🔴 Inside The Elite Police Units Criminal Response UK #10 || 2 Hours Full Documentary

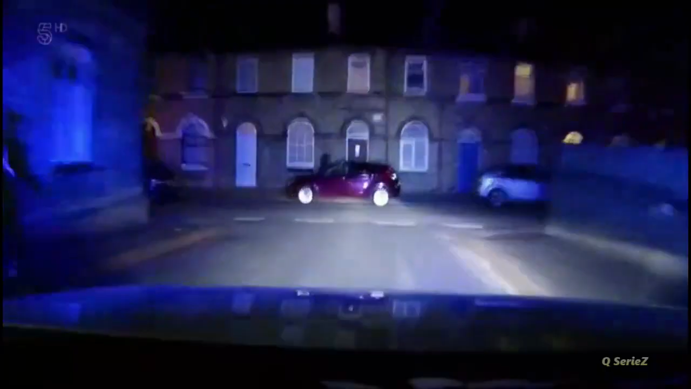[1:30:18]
Pulling alongside the running man, he blocks the pavement. But the lad's over the bonnet and off like a shot.
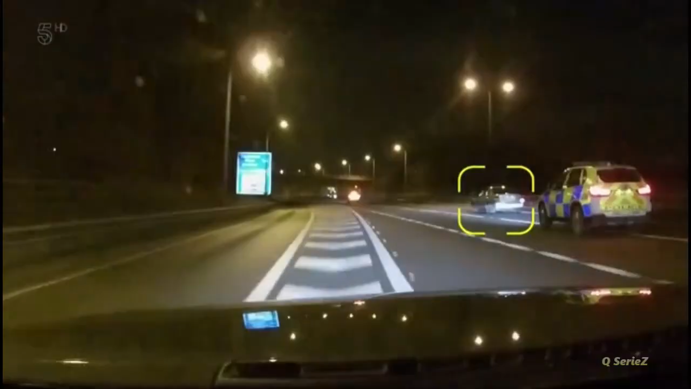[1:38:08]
Yeah, seen it. It's time to T-pack. The suspect has nowhere to go and doesn't put up a fight. The dodgy meat in an interceptor sandwich. Just come over, stop.
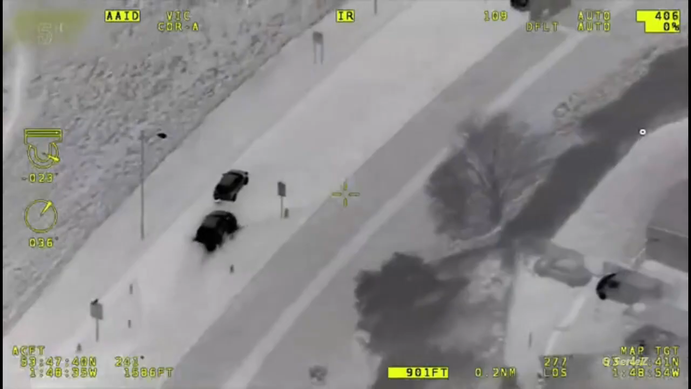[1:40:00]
Back in the direction where he originally came from. Involved the suspect driving three loops round a housing estate at 60 miles an hour. No deviation.
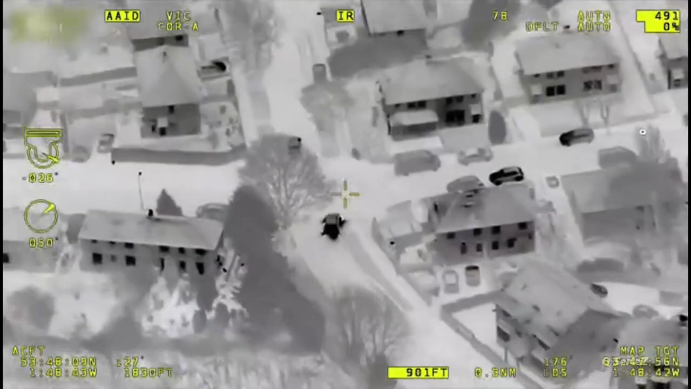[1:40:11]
Stand by, and it's a right, right, right.
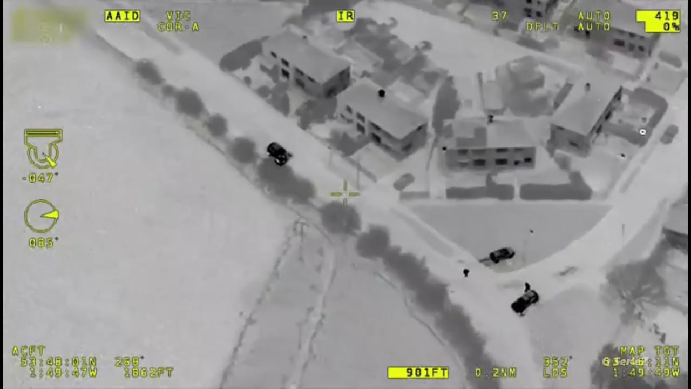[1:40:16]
And only ended when the police used a stinger to stop the car, eventually dragging the suspect out.
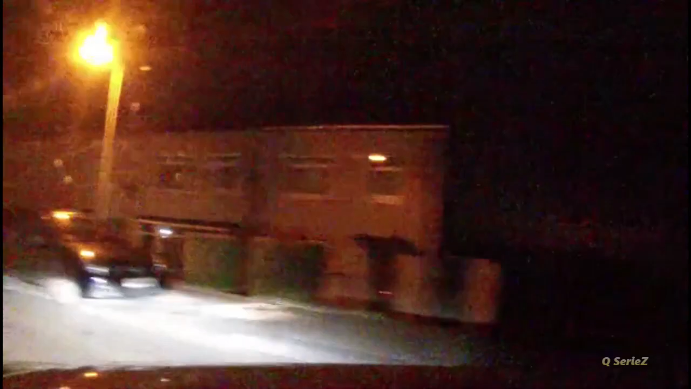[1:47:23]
someone's just smashed into the back of his car and obviously just done one. Spenner senses the suspect car will be nearby. It's going to be damaged, so I don't think it's going to be too far away.
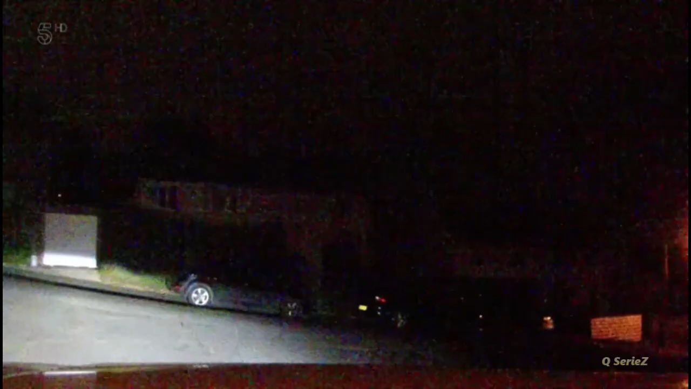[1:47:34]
Our best bet now is to have a look around this estate. I can't see it's gone very far. And there's a white VW up ahead. Trash. That's it. That's it there, yeah. This may not be the car that they're looking for.
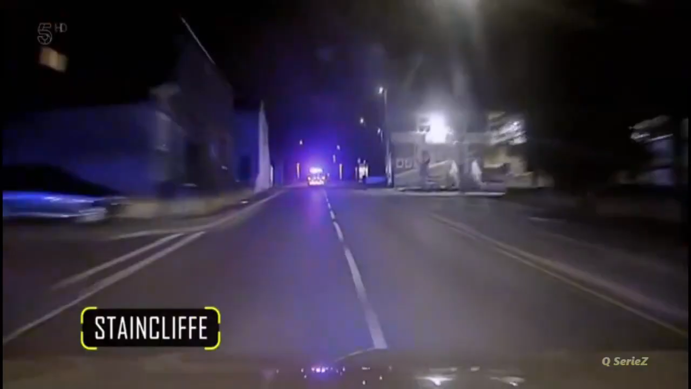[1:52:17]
Just south of Bradford, interceptors are after a suspected boozed-up motorist.
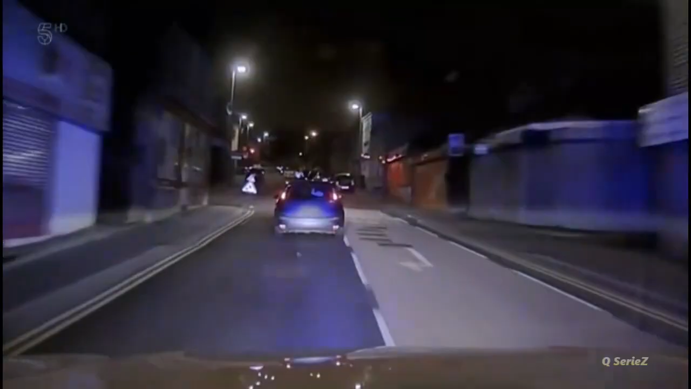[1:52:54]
And so a right onto Batley Road. You know the traffic. The streets might be quiet, but he's being reckless. Going through reds at the crossroads, it's no deviation, speed is 40 miles an hour. Despite the low speed, his driving is high risk, as he again weaves on the wrong side of the road. Approaching some red traffic lights. And runs yet another red. Stand by. And it's straight through.
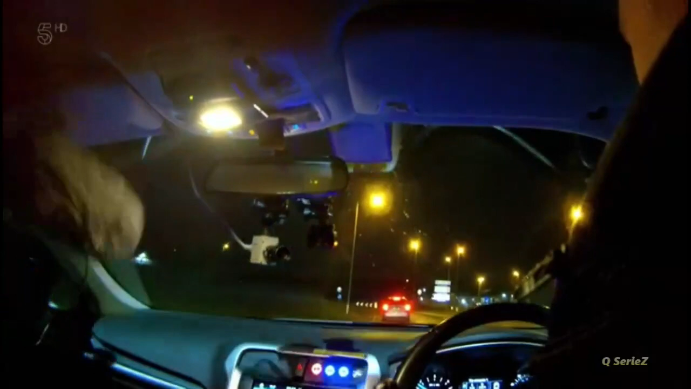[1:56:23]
On approach to the roundabout, at it, and we've got a near side indication.
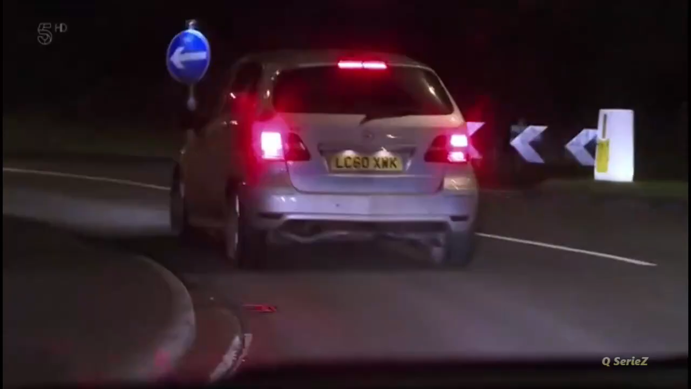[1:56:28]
Taking the first.
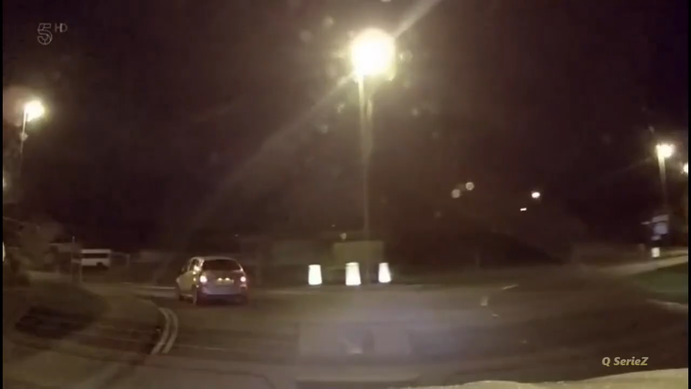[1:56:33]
It's the A61 going out towards Leeds. Speed 30.
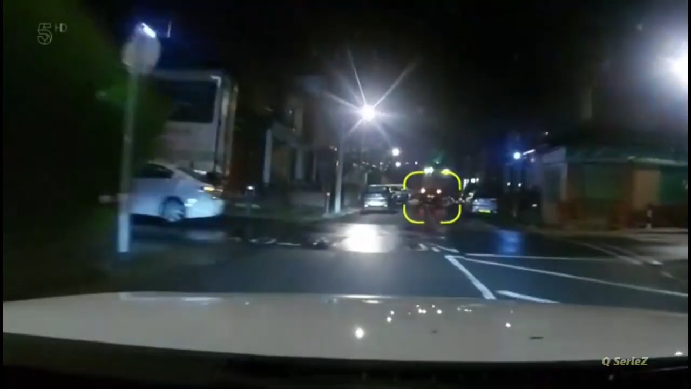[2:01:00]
As we were going, I was letting to watch traffic lights, this car's just come past us and turned off.